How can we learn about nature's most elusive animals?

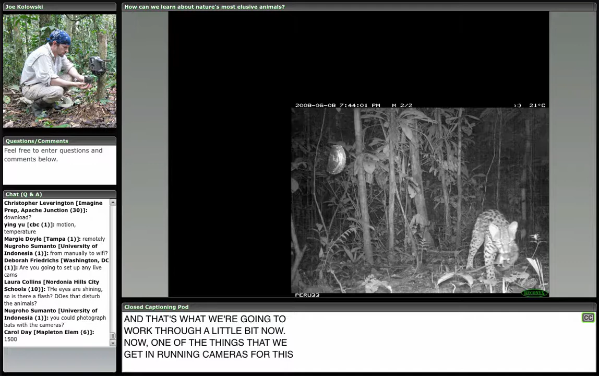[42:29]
This is one that shows an ocelot with a mouse possum in its mouth that it had just hunted.
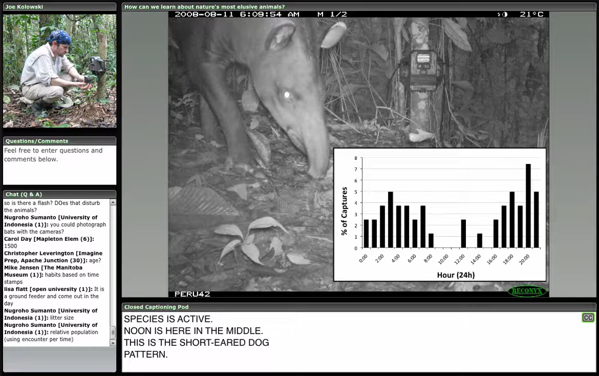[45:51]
And this is a Brazilian tapir, and you can see that this has almost the opposite pattern. This is noon here in the middle. And so we call this animal nocturnal. This animal is active at night. So one of the things we did with the ocelots was to look at the activity of the ocelots before the seismic exploration occurred.
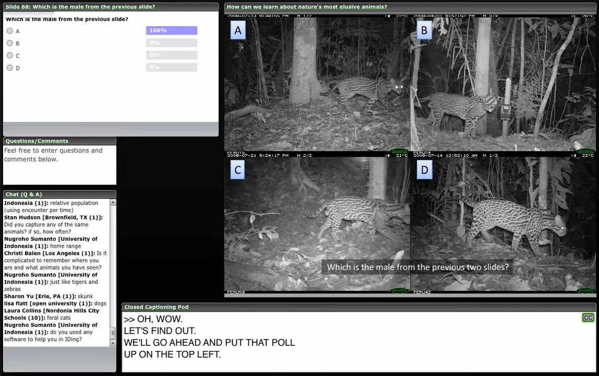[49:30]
By the way, is there special software technology you use to do this kind of identification, or is it all done by eye looking at the photos? It's interesting. I do it by just looking at the photos, but there are people that are developing software for tiger identification, because there's so few tigers left in the world that they're actually using it to have software that digitally recognizes the image and the pattern, and that can be used to identify tigers that are poached when the skins are found in other locations, so they can actually match the tigers back to where they were killed. And so people are developing really neat software to do that. So most people are getting it.
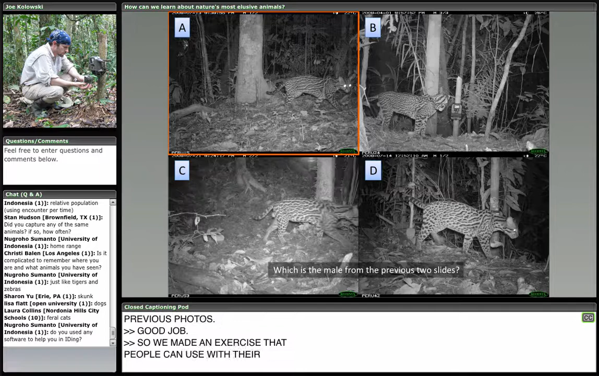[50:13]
The A is the correct answer here. That's our same male from the previous photos. Good job. So we've actually made an exercise that people can use with their classes, if they're teachers, or just do amongst themselves, also in the exhibit hall, where we've put a whole bunch of ocelot photos, and we've given you a key of 6 ocelots with their names, and an answer key that will tell you who's pictured in all the other photos. And so you can go through the exercise and see if you can identify who's who. Okay.